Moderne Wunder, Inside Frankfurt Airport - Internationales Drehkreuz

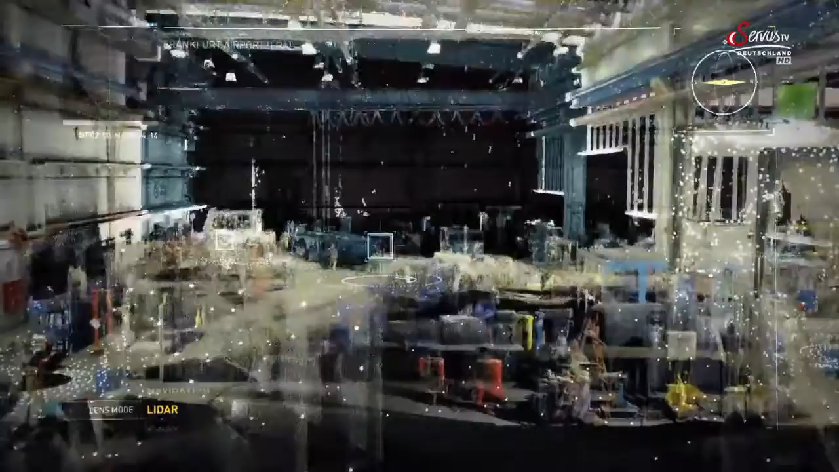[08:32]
Mit einem Laserscanner wurden 150 Millionen Messpunkte in wenigen Minuten erfasst. Das Ergebnis ist ein dreidimensionales Abbild der Halle.
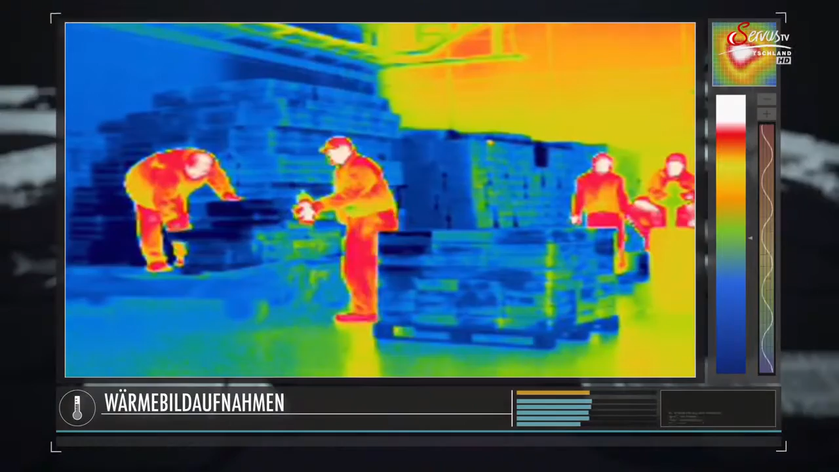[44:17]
Nur die Menschen und die Maschinen erscheinen in Rot Alles andere, auch die Waren aus Kenia, in Blau
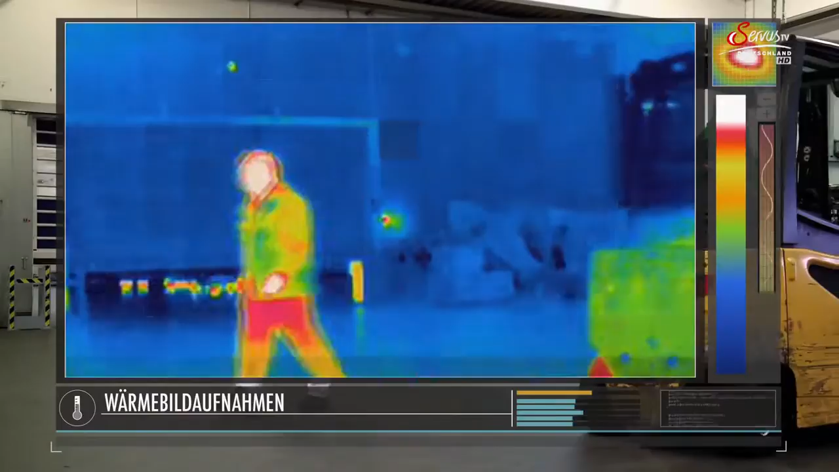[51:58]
Modernste Kameratechniken und Computeranimationen liefern Bilder der technischen Vorgänge Der Flugzeuge